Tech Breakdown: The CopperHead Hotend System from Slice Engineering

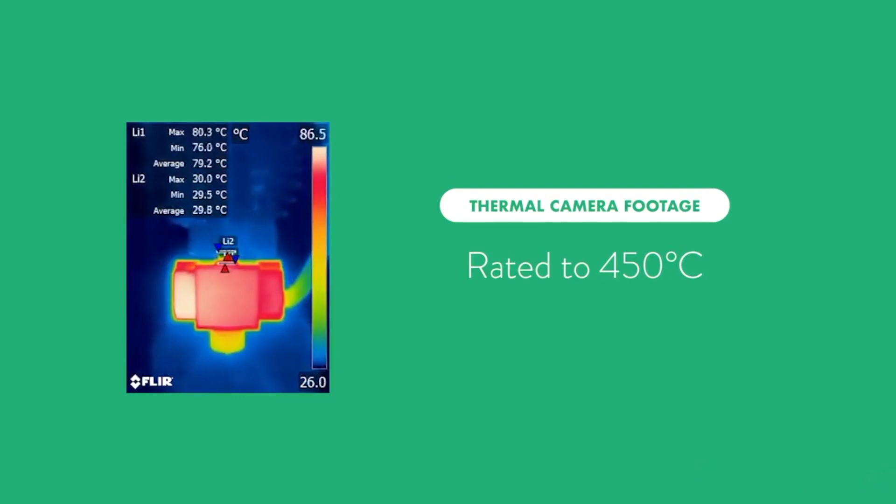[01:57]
Using thermal imaging technology, Slice Engineering optimized the heat transfer from the heatbreak to the heatsink to ensure that heat stays in the heater block and quickly dissipates in the heatsink.
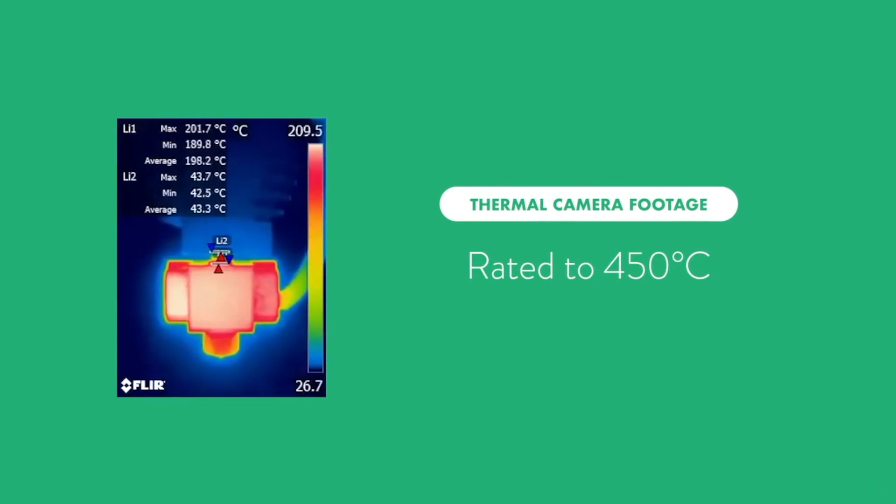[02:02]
This is all done in an effort to keep the filament in its ideal semi-liquid state and localized to the heater block.